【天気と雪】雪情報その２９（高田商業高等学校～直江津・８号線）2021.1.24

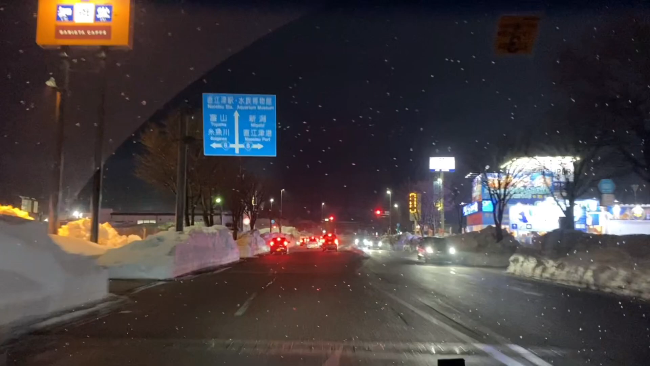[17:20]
左折ラインの道もできて、いい感じですね。はい、ここまで今三六線直越の、
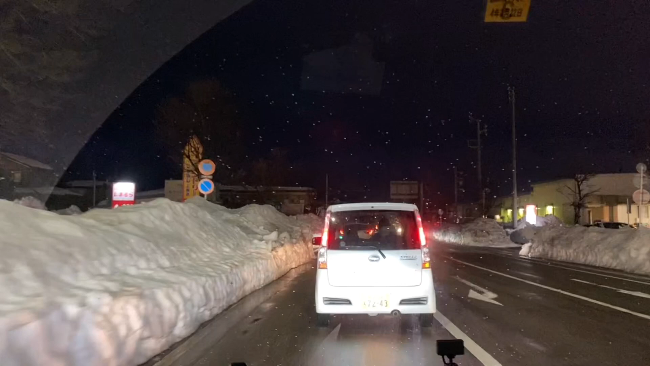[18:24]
いかがだったでしょうか。商業、高田商業高校から36線走り、直江津の8号線のぶつかる交差点まで来ました。まだ比較的道は狭いんですが、